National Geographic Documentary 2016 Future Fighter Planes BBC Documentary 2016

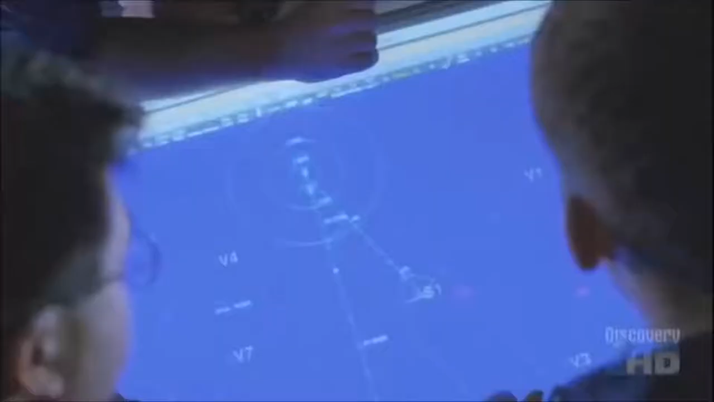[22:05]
Commanders can also alter an F-35's mission in the air as situations change during the battle.